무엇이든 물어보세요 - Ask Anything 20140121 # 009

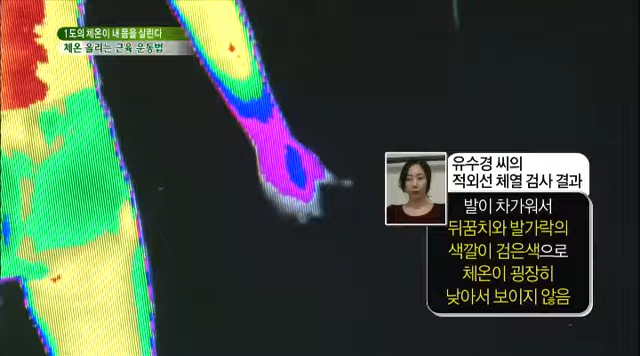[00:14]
유수경 씨는 체열검사 결과 발 부위가 전반적으로 체온이
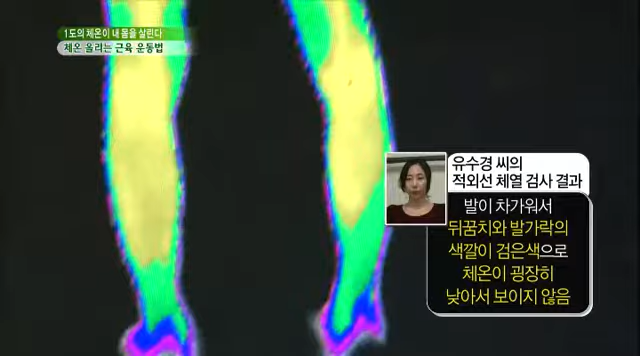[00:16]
낮을 때 나타나는 파란색을 띄고 심지어 발끝은 제대로 보이지 않을 정도입니다.
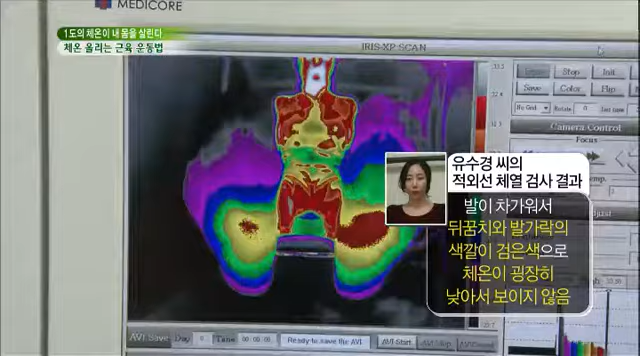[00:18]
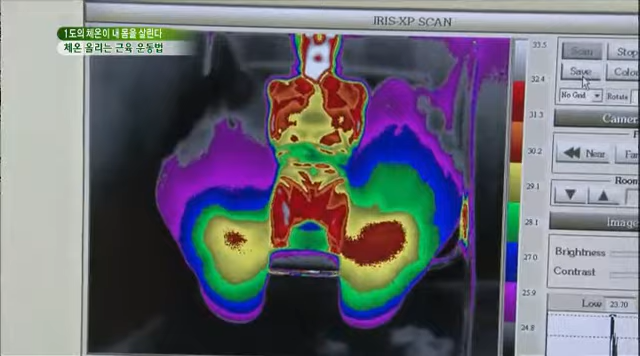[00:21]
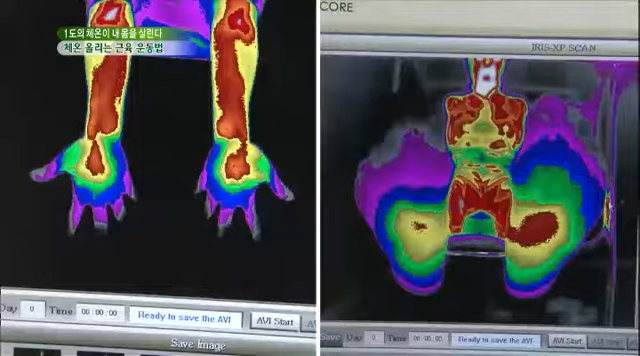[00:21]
두 사람 모두 평소 차다고 느꼈던 신체 부위의 체온이 급격히 낮은 걸 확인할 수 있었는데요.
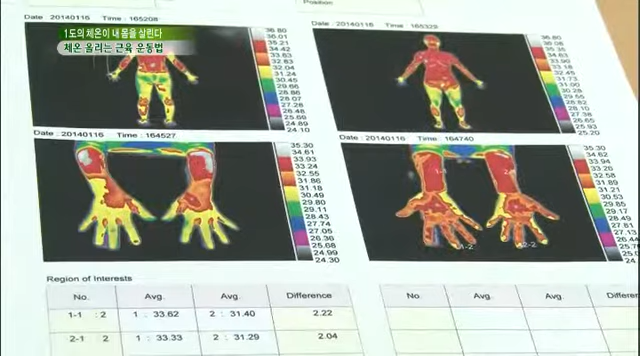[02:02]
운동 전에는 체온이 낮아 보이지 않았던 손발의 형태가 나타난 것을 확인할 수 있었습니다.
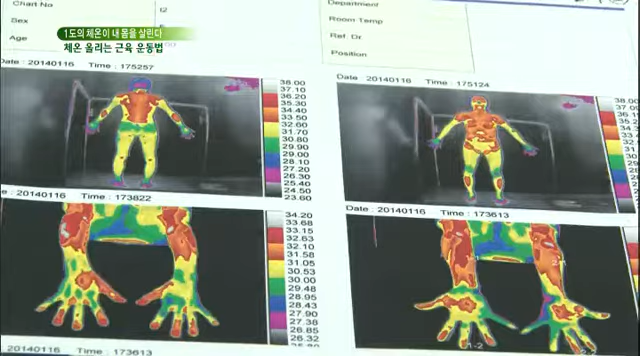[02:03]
이문경 님의 경우에는 특히 손이 차가운 분으로 양쪽 평균
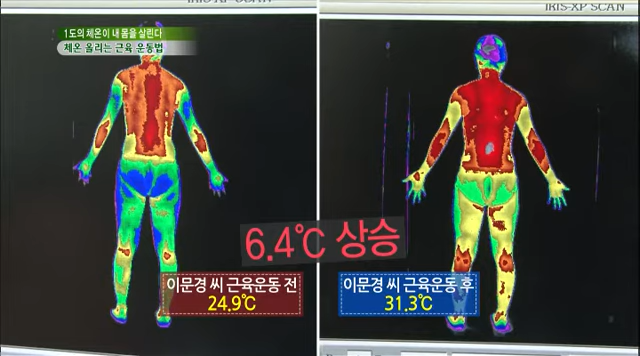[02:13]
24.9도에서 근력 운동 후 31.3도로 6.4도 상승했고
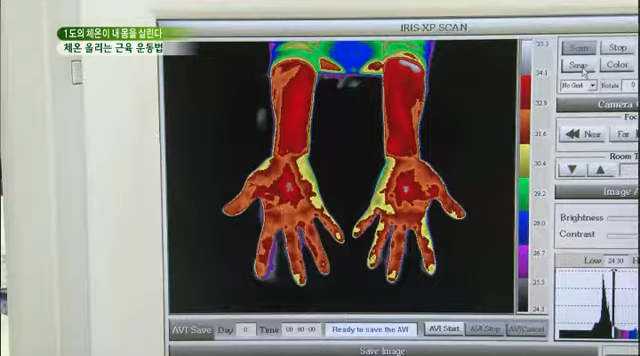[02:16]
손가락이 주황색과 붉은색으로 관찰되었습니다.
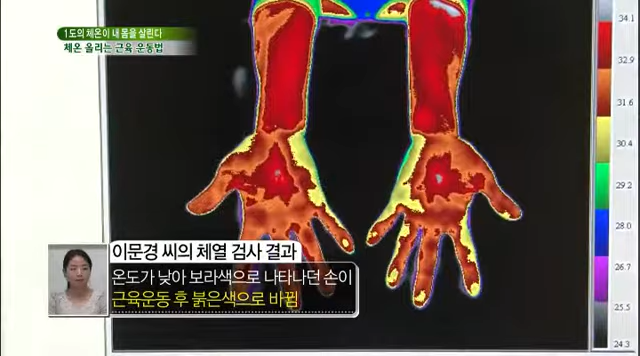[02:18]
유수경 님의 경우 신치에서 가장 온도가 낮았던 발에서 온도를 측정했는데요.
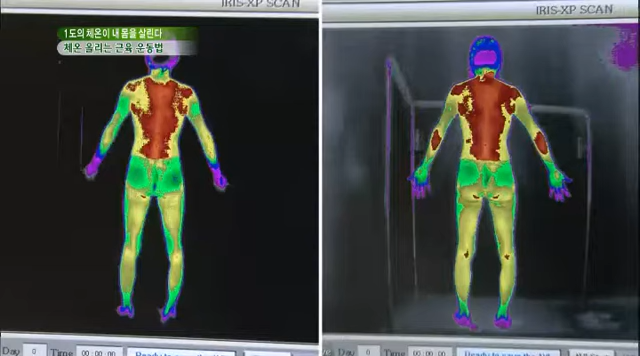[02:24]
양쪽 평균 19.4도에서 28.3도로 8.9도가 상승했고
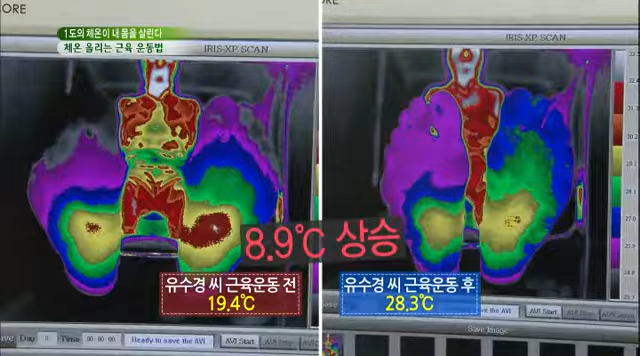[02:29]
운동 전에는 바닥과 경계가 명확하지 않을 정도로 온도가 낮았는데 운동 후에는 발이 명확하게 관찰되고 있습니다.